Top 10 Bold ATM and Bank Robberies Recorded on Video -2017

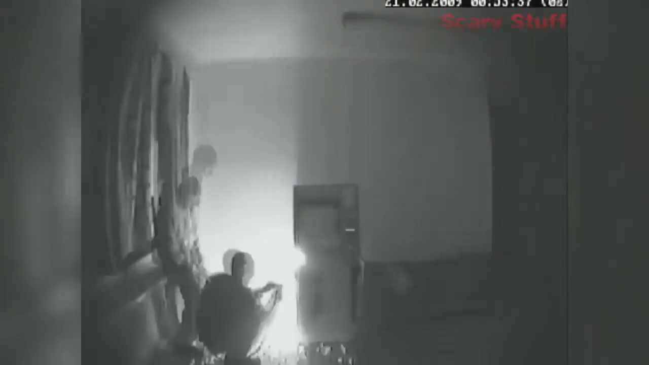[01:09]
This robbery was going smoothly as the thieves were following the instructions of how to rob an ATM machine.
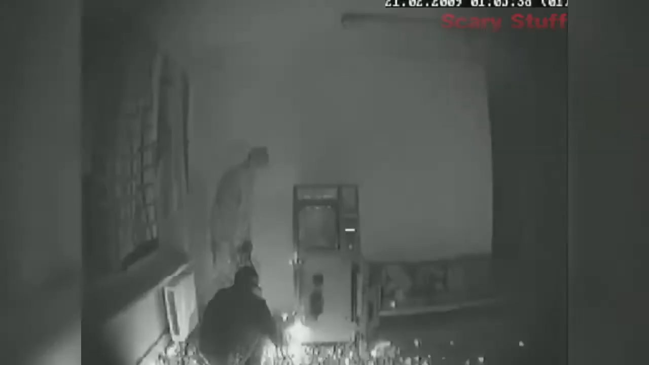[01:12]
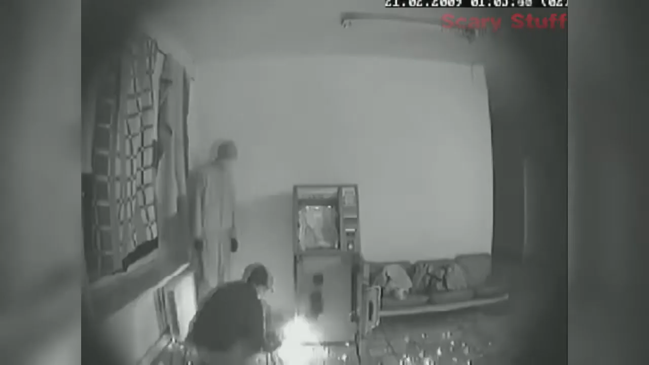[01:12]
This video comes from the CCTV camera directly opposite the ATM machine. These robbers brought all their tools and torch equipment and boldly started to cut the ATM machine in order to pull the cash out. But they were not so lucky.
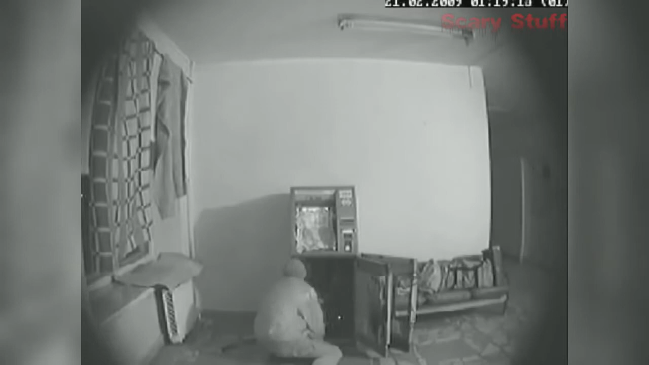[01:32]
At some point, the alarm went off and they took off leaving the last two cash cassettes behind. The biggest bills were in those last two cassettes, so they ran off of a much smaller cash amount than they initially planned.